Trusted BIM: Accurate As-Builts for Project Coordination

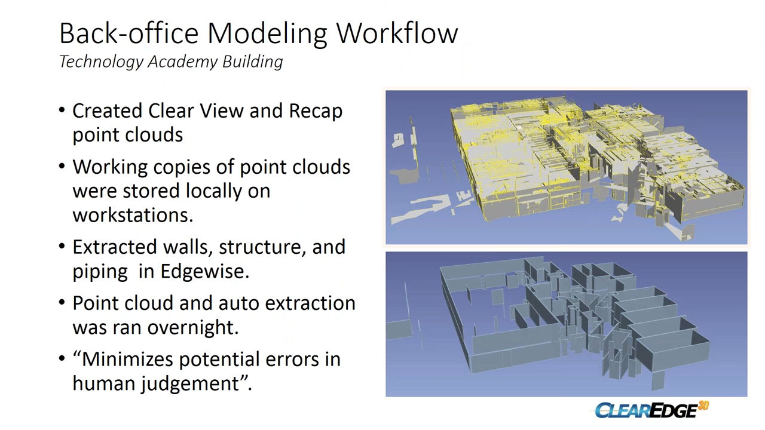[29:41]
just to elaborate on the modeling workflow we actually started by creating the clear view and recap point clouds to work with that we stored on our local workstations to make it easier uh to view the point cloud when we're modeling this
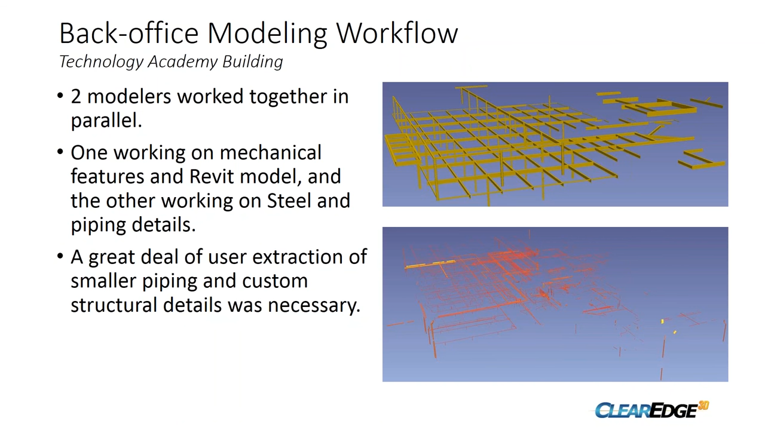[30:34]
really help save processing time and modeling time by working working in parallel using the same point cloud model this slide shows the mechanical equipment there was quite a bit of it but this shows how we extracted the ducts and then exported those to Revit where we did more tuning with referencing the Revit the recap point cloud and